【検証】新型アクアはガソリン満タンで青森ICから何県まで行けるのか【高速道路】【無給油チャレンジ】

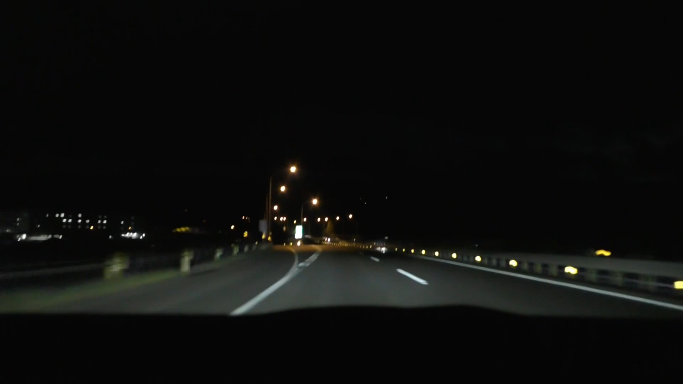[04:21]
白石座王でしっかり夜を迎えました
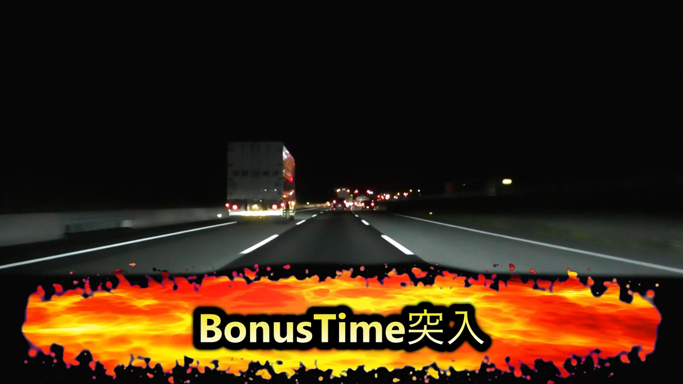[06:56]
120キロ期間で始まりましたー一気に燃費悪くなるぞー